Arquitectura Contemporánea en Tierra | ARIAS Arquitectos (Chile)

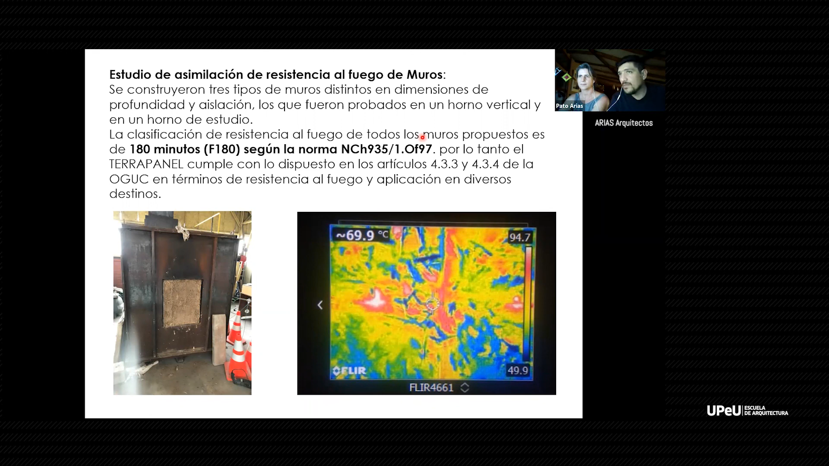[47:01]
On screen: spot 69.9°C
ahí bueno cumple con lo requerido esto es una prueba distinta una prueba sin carga un testigo más pequeño del muro